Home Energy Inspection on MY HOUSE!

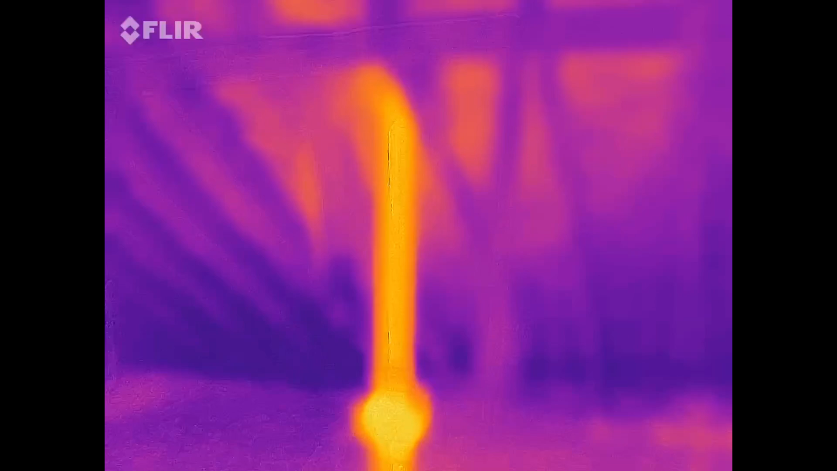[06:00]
And there's all kinds of hot spots in the floor I'm seeing. I'm walking on the plywood.
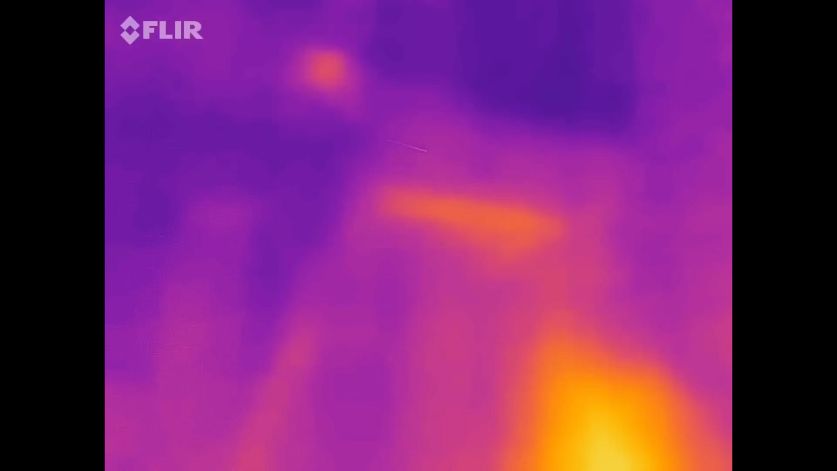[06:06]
There's one. There's one. I don't know what's directly below that.
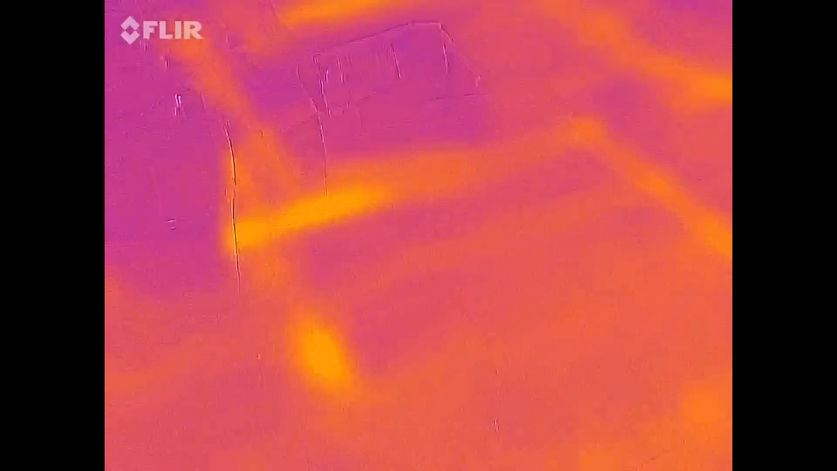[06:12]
On this plywood section, you can literally see every single ceiling joist in the house below.
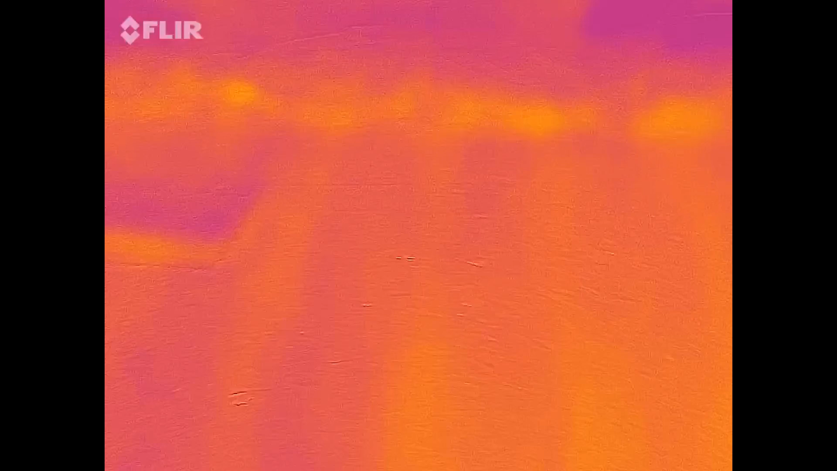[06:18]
And that means there's no insulation above the ceiling joist.
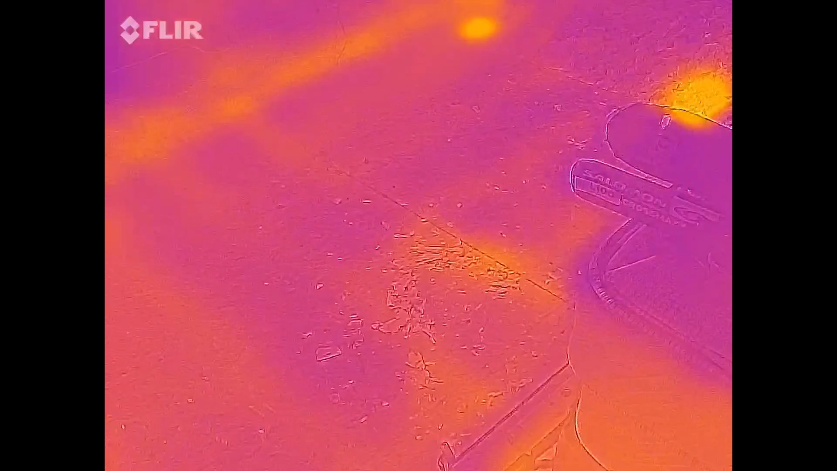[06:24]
So that's a lot of energy going out there. And this is cool. These are the recess lights that I have in the kitchen.
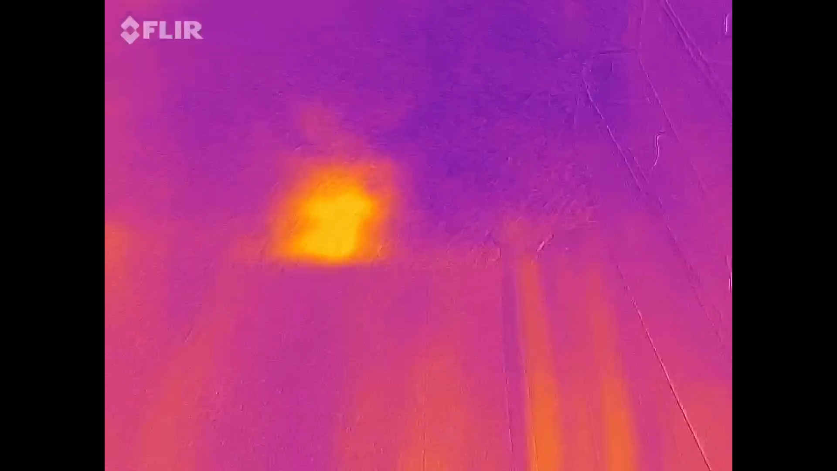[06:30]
You can see that. And let me flip over to standard mode here. That's what I'm looking at.
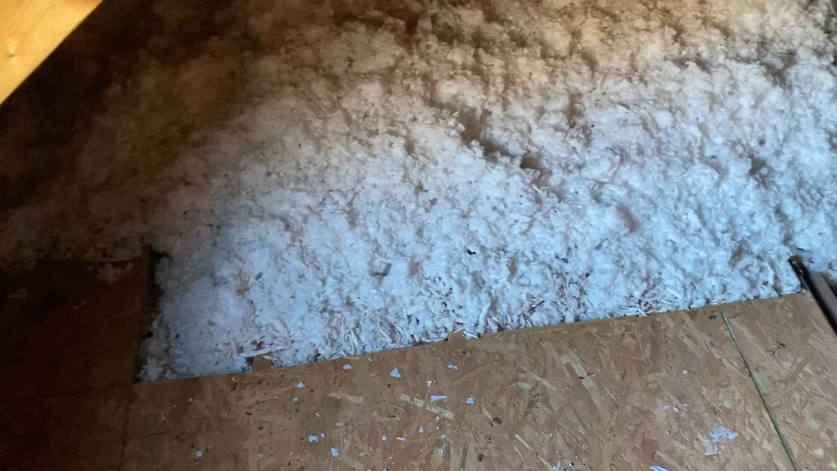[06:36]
A bunch of insulation, but there's a lot of heat coming through where those can lights are.
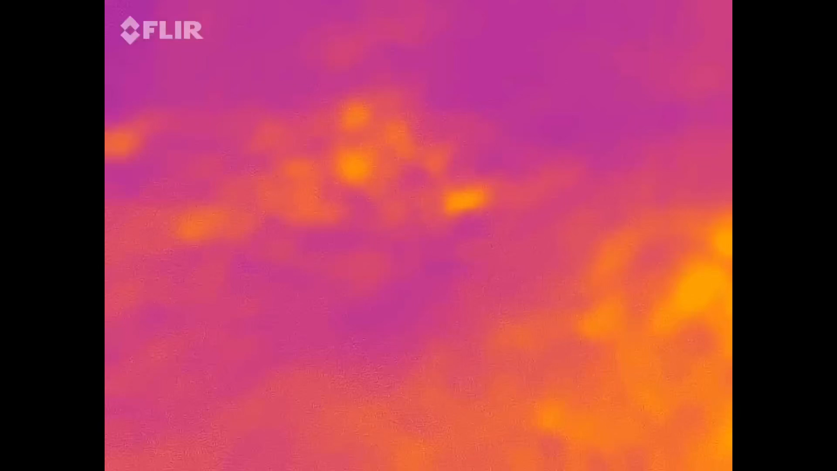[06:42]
There's a couple more back in there and that's probably 20 inches deep insulation and where those can lights are.
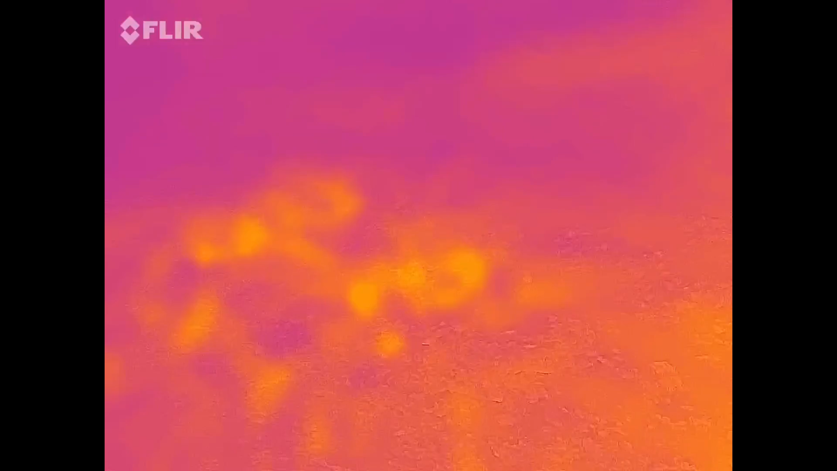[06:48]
Still a lot of heat and it's LED bulbs in those.
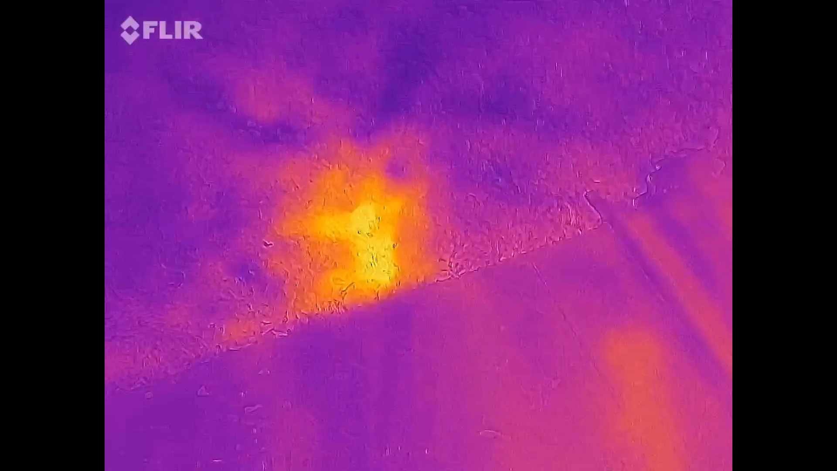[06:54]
So those aren't hot. They're just a void. Here's where the chimney comes through.
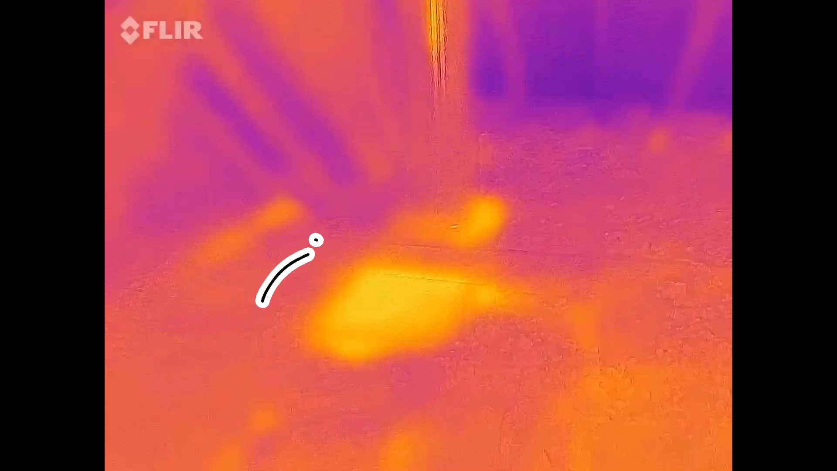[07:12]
There's no insulation over the top of the box. So that's where the cold air is coming from in my living room. And that chimney just runs out the roof.
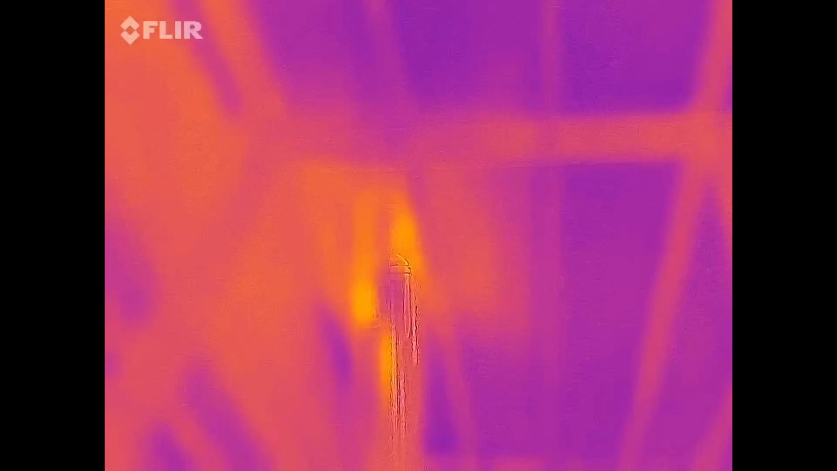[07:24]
It's got a damper, but that can also let a lot of cold air in. If you don't close the damper, that's important.
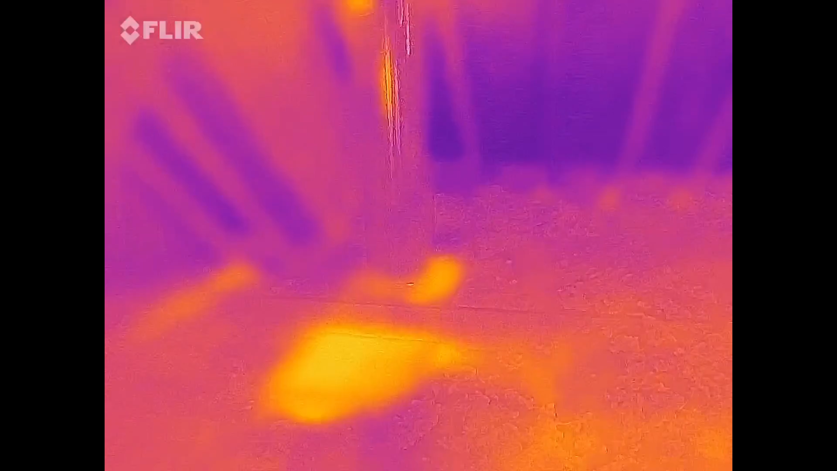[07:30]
This is done correctly here. You can see the baffles that keep the insulation from pressing tight to the bottom of the sheathing.